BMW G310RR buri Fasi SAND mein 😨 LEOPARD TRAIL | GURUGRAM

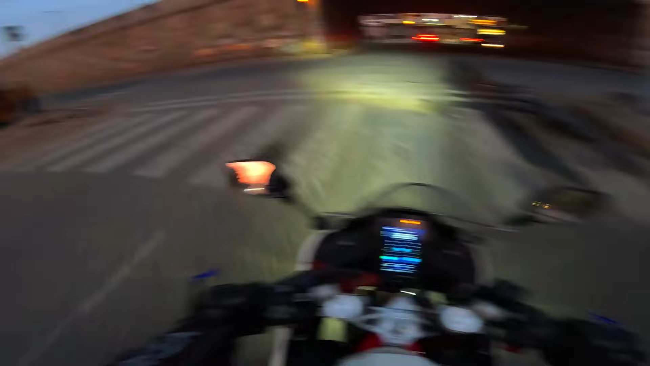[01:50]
अभी अपन आ गए हैं बढ़िया हाईवे पे और ट्रैफिक बिल्कुल भी है नहीं, सही मज़ा आने वाला है भाई सही में। वैसे कभी कभी बाइक निकालने का भी अलग ही मज़ा है सीरियसली भाई।